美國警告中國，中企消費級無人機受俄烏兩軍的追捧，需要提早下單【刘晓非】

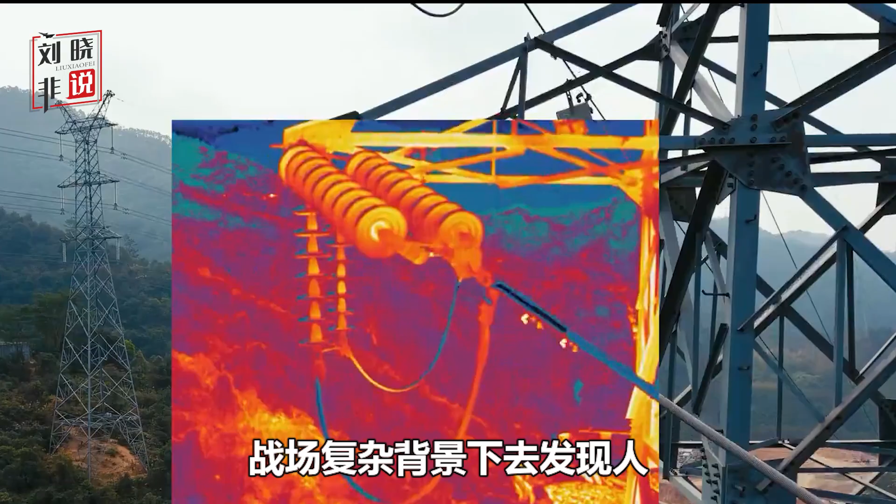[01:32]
景下去发现人和车辆的最好手段之
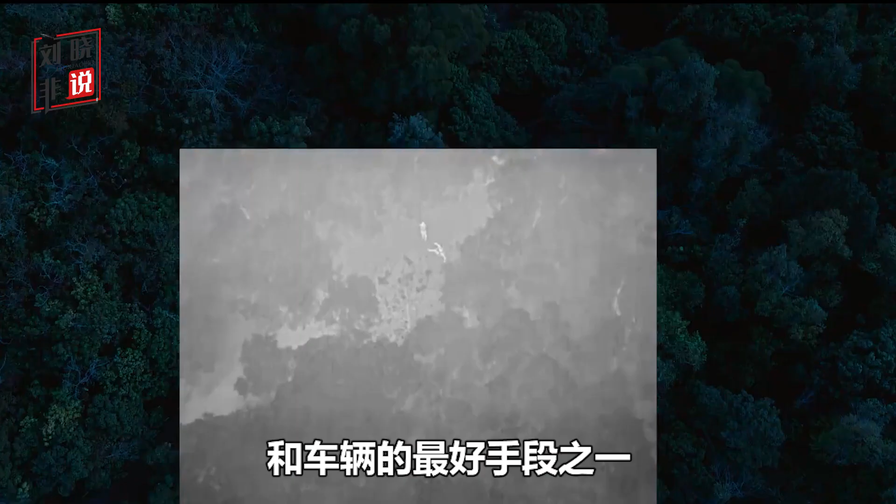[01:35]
一而道通无人机相比于别的品牌正好是发挥了随机携带热像仪的优势